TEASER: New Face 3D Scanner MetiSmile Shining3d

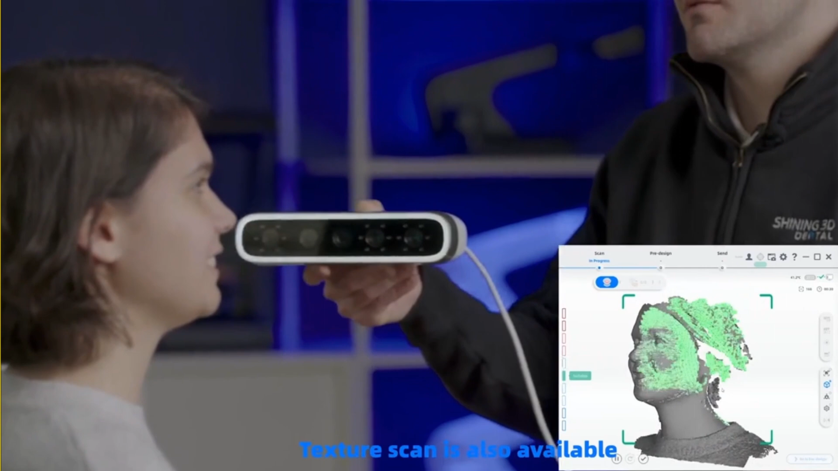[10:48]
in the distance For example, the sensor lines can be observed
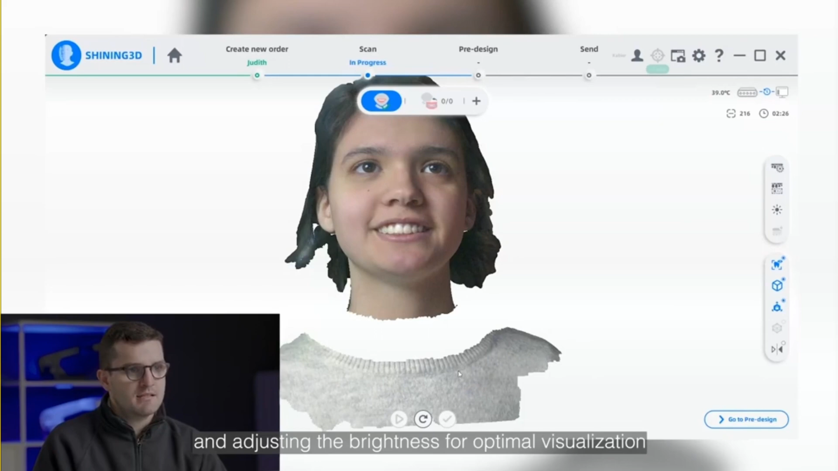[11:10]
In addition, users can remove the texture,
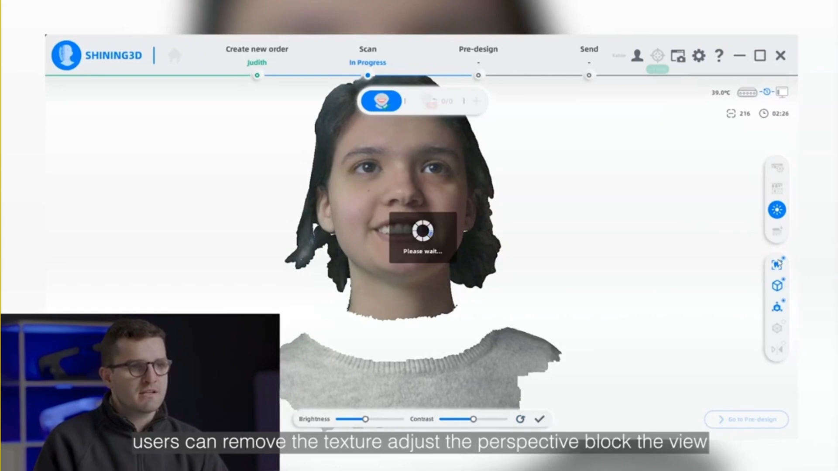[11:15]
adjust the perspective, block the view and even invert the scan to gain a different perspective of the scanned data.